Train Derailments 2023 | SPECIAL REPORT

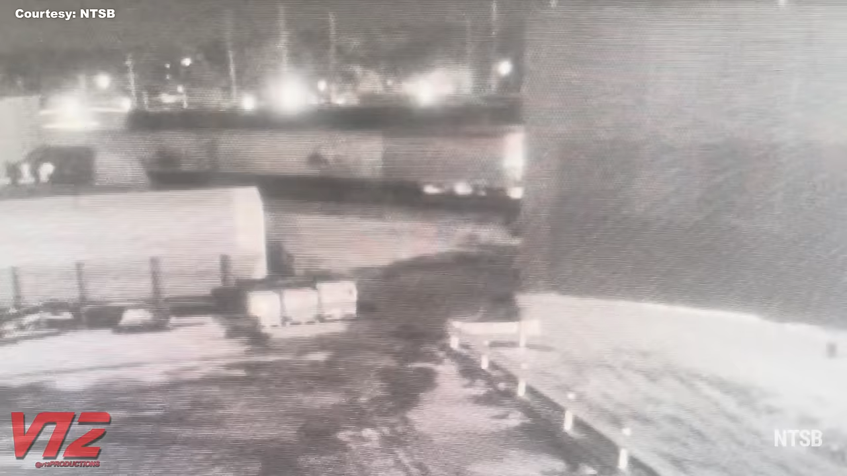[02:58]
about 26 miles from the derailment site, show the glow of a fire under one of the rail cars.
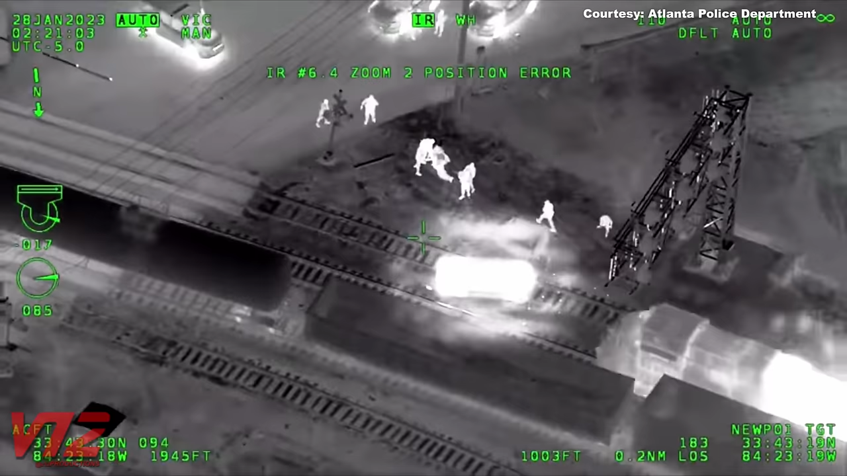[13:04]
Yeah, Atlanta police say one of their patrol cars was stolen, crashed, then hit by a train.
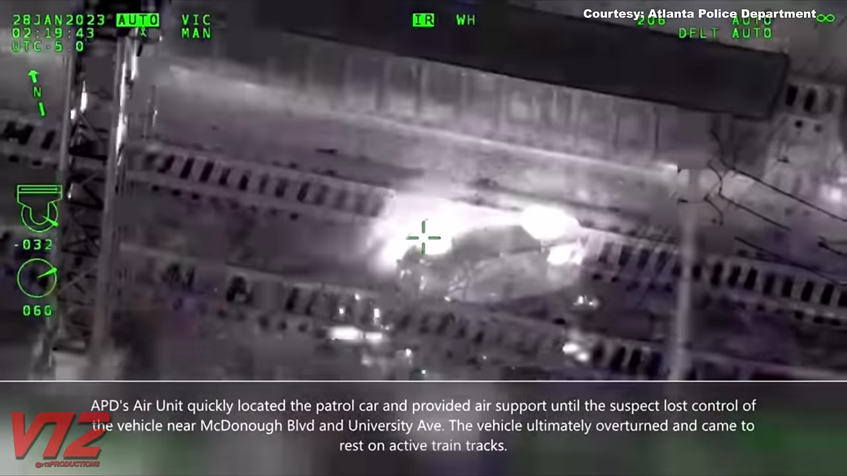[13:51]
This was a hot rail. Yeah, a train was coming.
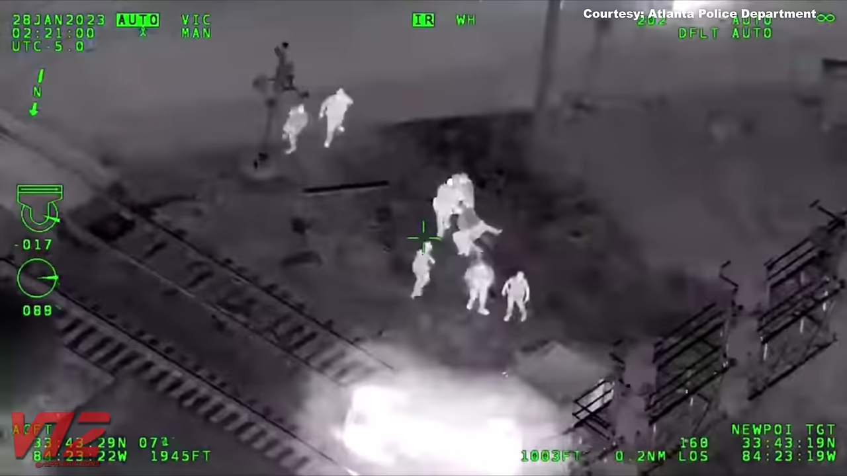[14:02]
Luckily, they were able to pull him to safety just before a southbound Norfolk Southern train collided with the police SUV. Police say the man was charged with theft by taking, fleeing and eluding, reckless driving, obstruction, and damage to city property.
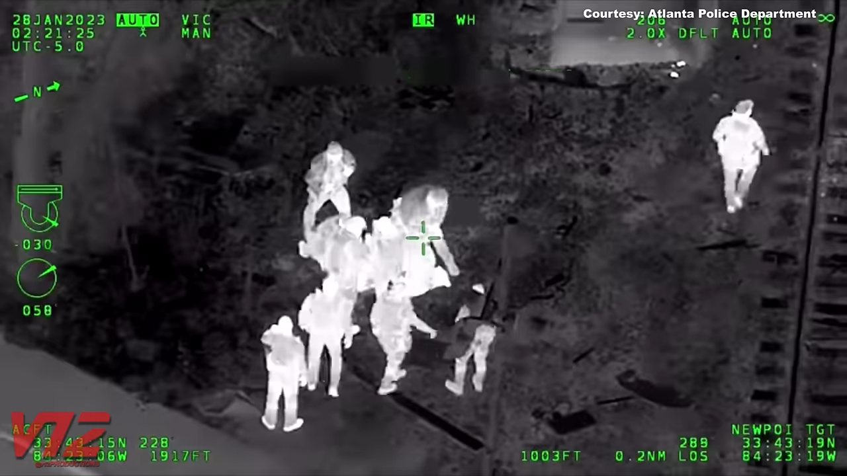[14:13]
So, a suspect was in custody. A police car was wrecked. But everyone was alright. There is no doubt.